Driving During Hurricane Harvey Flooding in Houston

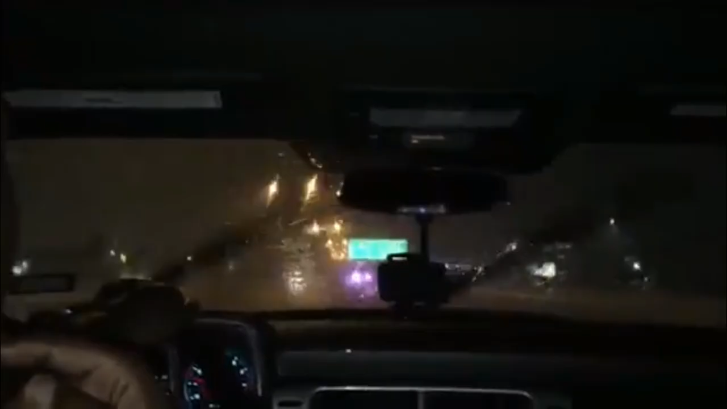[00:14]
What's up, family? Trying to navigate down these H-Town streets.
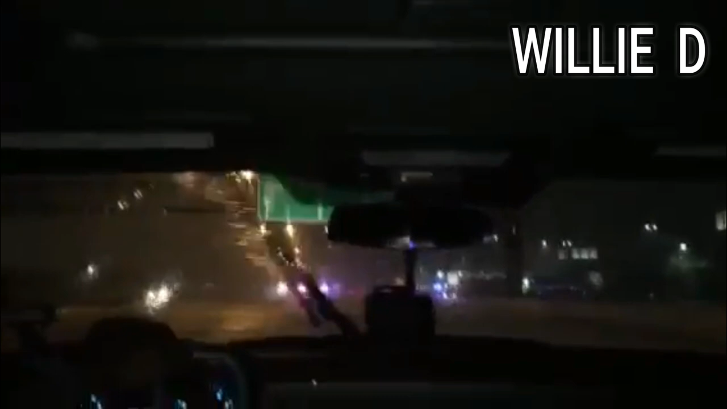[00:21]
Look like we got a roadblock. Hurricane Harvey. Look like they're forcing me off the freeway. Yeah, they're forcing me off the toll road.
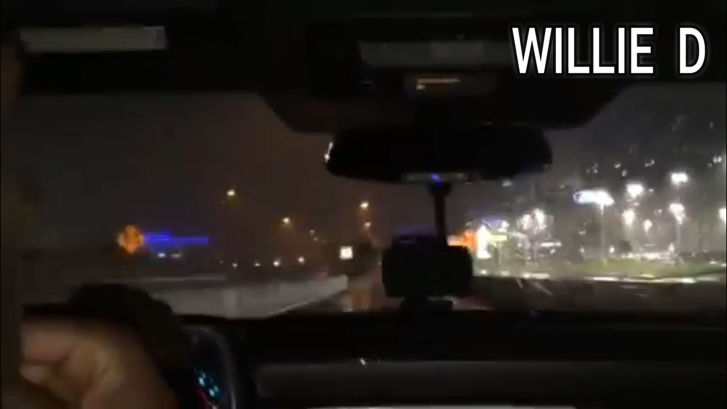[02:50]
Not a whole lot of activity on the streets. A lot of people just returning from watching the fight. A lot of people went to the sports bars and stuff and watched the fights. More people stayed at home than usual. But as you can see, the streets around here are pretty dry.